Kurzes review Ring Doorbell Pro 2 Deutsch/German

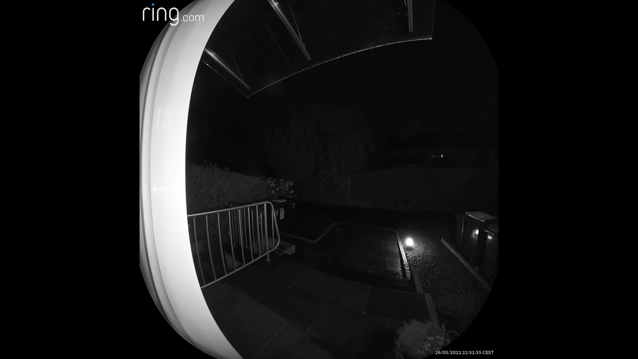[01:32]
gefällt das bild ist wirklich gestochen scharf schöne farben also nicht zu meckern oben links in der app seht ihr